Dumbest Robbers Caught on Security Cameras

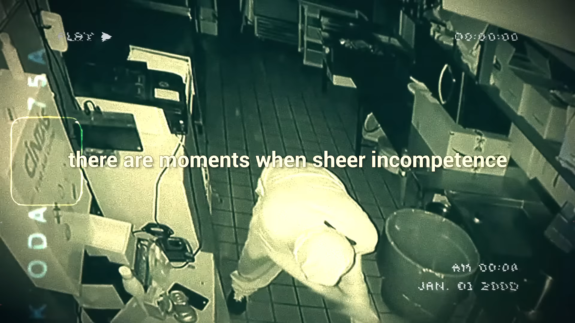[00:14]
there are moments when sheer incompetence turns the tables, providing both laughter and confusion.
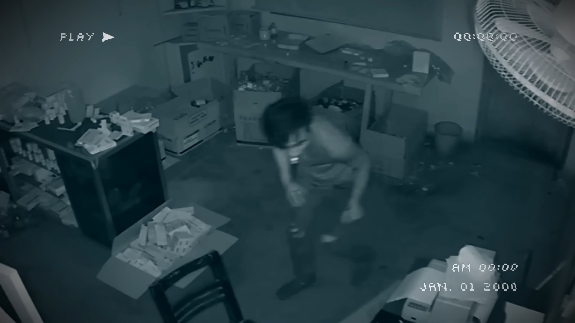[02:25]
The guy that we see here sneaking cartoonishly almost resembles Swiper the Fox.
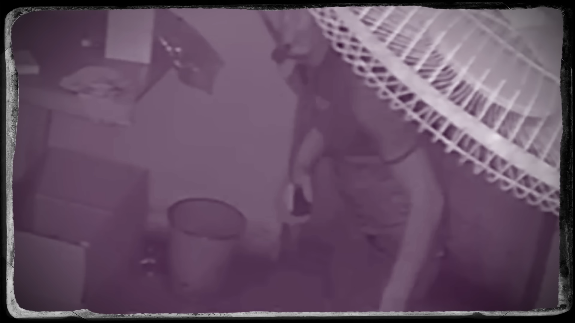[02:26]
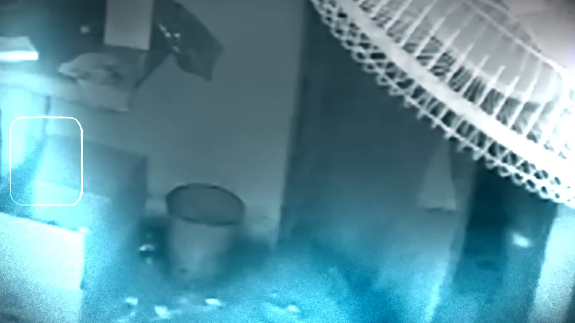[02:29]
He probably taught his movements and made him so stealthy that even the camera wouldn't catch his face
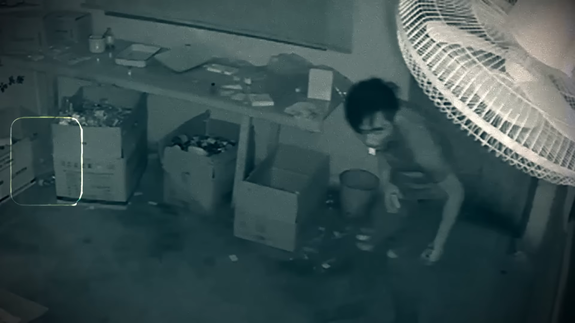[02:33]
as he walks right up to it and covers his face with
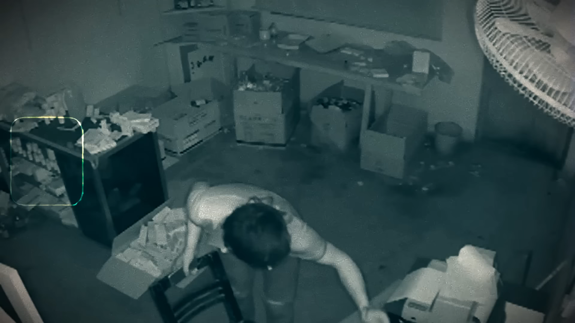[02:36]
some paper that he can find on the desk in front of him. He even proceeds with this robbery after he is caught on camera
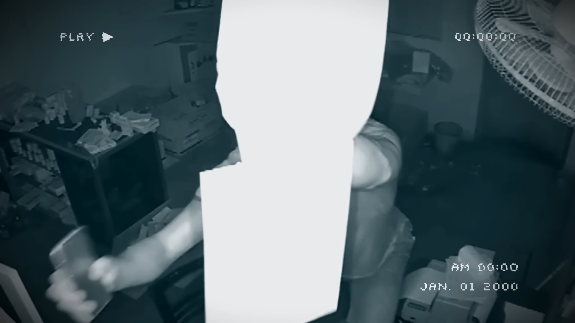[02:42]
and his next move seems even more hilarious. After disabling the first camera, he even went on to create a do-it-yourself mask from toilet paper.
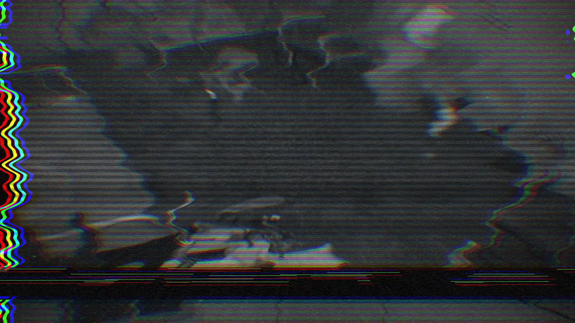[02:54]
As anyone who has given a shot to papier-mâché knows,
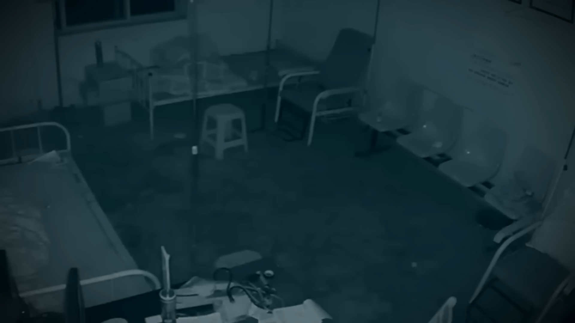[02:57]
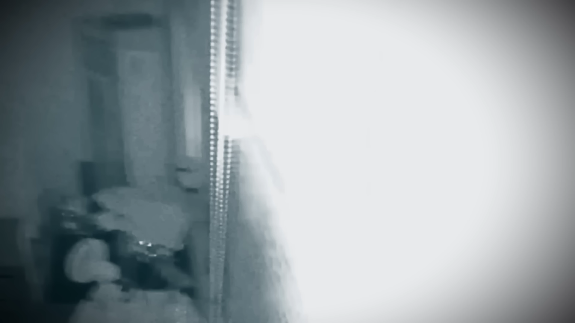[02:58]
things don't usually stick the way you want them to, which is why this dude ended up getting caught.
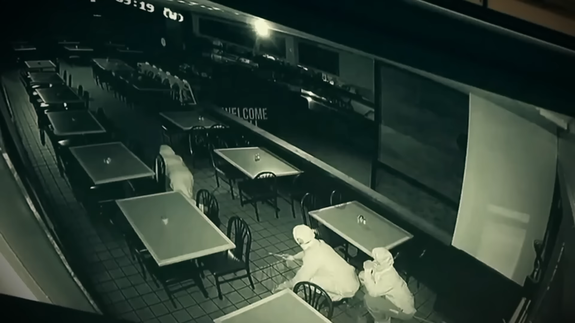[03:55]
The guy you see trying to smash through the door is about to initiate one of the most hilarious burglary attempts you will ever see.
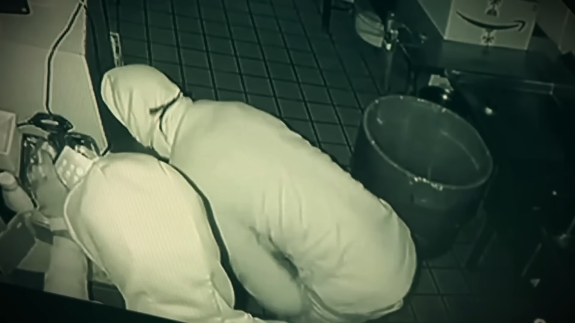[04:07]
But they seem to think more of themselves than reality would affirm. Namely, after crawling alongside the floor and hilariously rolling over it one after another,
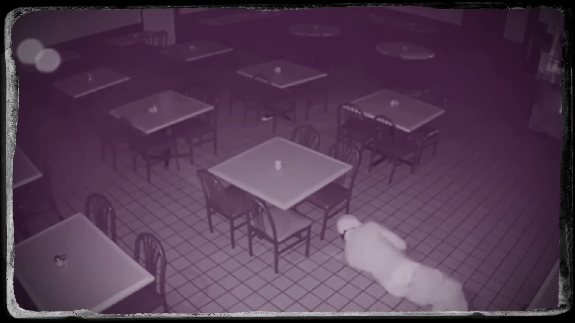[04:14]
these folks thought they managed to get by unnoticed,
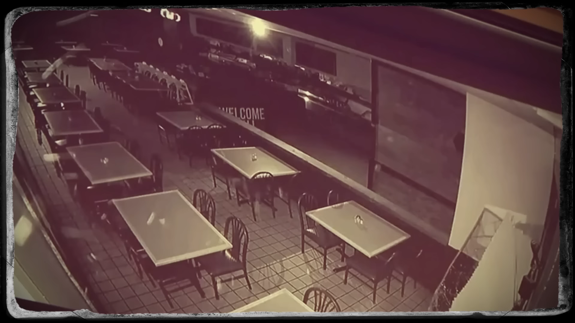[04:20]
probably imagining themselves looking hella cool, slipping through the camera blind spots.
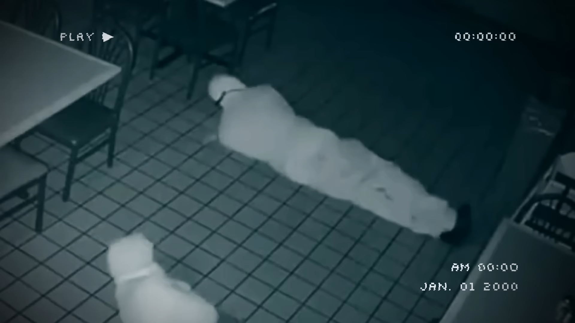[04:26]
Instead, we get this amazing footage from the whole deal.
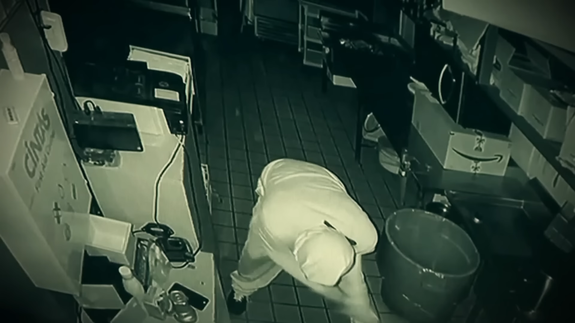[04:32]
The next step of the brilliant plan included smashing off the steel safe using a crowbar.
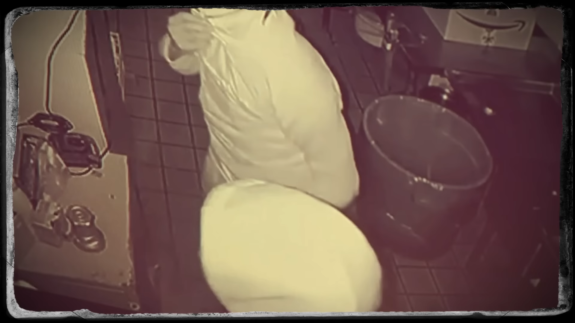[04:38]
And the rest of the advanced equipment included a phone flash used as a lamp.
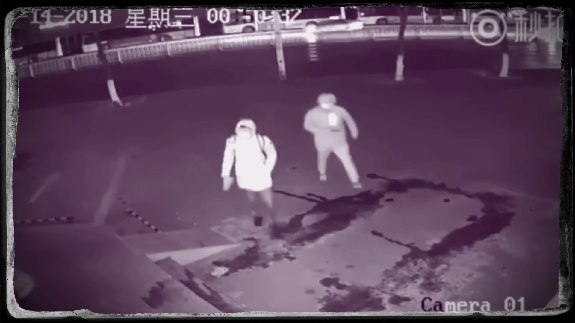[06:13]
These two have worked out the idea and it's as simple as taking some bricks and throwing them against the store windows.
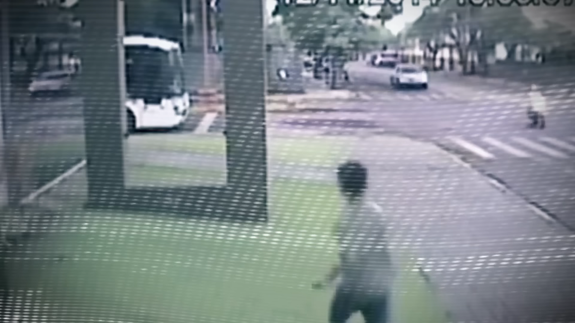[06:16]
After the glass is smashed, pick up the goods and head out.
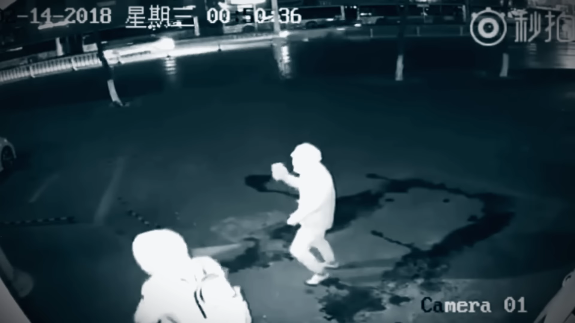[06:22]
Well, one head definitely almost got taken out, but it belongs to one of the robbers.